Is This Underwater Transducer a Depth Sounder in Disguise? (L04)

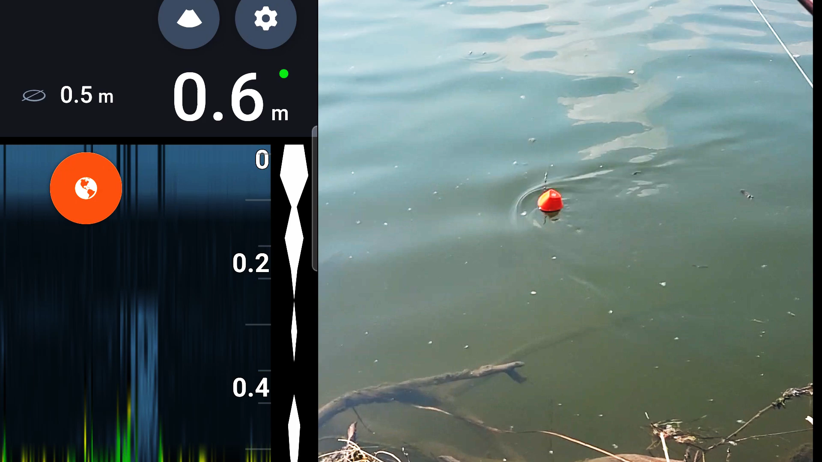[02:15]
On screen: depth 0.6 m
For reference values to compare to, I used a fish finder, casting it out, and measuring the depths at various distances,
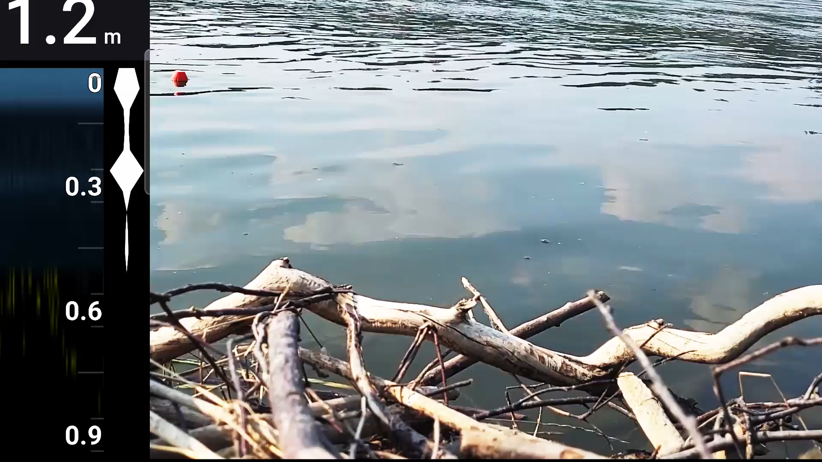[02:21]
On screen: depth 1.2 m
and these are the values that I'll compare to once I start testing the sonar unit. We can see that the depth here ranges from around 0.5 meters to around 1.7, 1.6 meters, and these are the values that I'll be looking out for.